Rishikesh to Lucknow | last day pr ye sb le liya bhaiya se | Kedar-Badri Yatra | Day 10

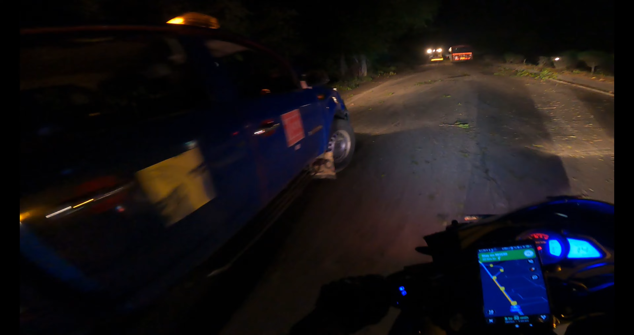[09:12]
तो ये यहाँ पे क्लियरिंग हो रही थी, और यहीं पर शायद पेड़ गिरा हुआ है और इसी वजह से जाम लगा हुआ था पीछे, और ये देखिए यहाँ पर भी एक पेड़ गिरा हुआ है, अब NHAI का ये क्रेन हटाएगा।
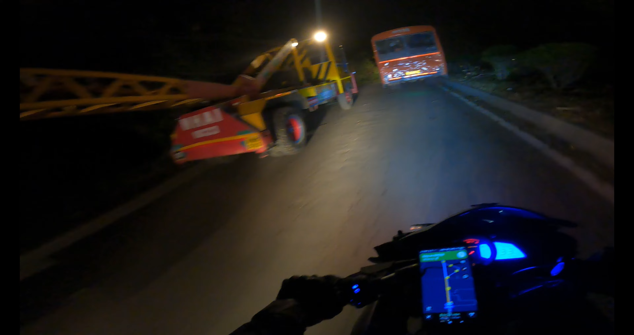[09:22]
तो ये देखिए पूरे इतने ख़तरनाक पेड़ गिरे हुए हैं, और इसी वजह से NHAI क्लियर करवा रही है।
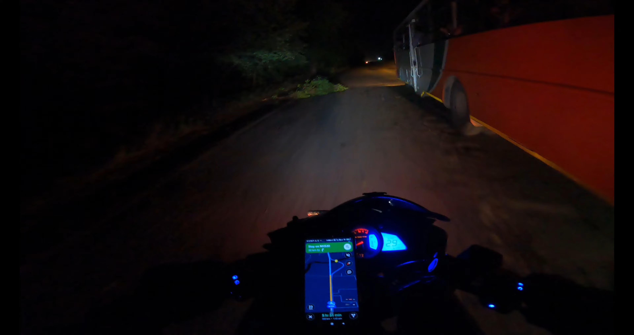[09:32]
चलिए आगे आ गए अब तो हम लोग, एक बार फिर से रन लेते हैं अपना, और थोड़ा कोशिश करेंगे इस साइड रहने की और थोड़ा स्लो चलने की, क्योंकि उस साइड पेड़ गिरे हुए हैं।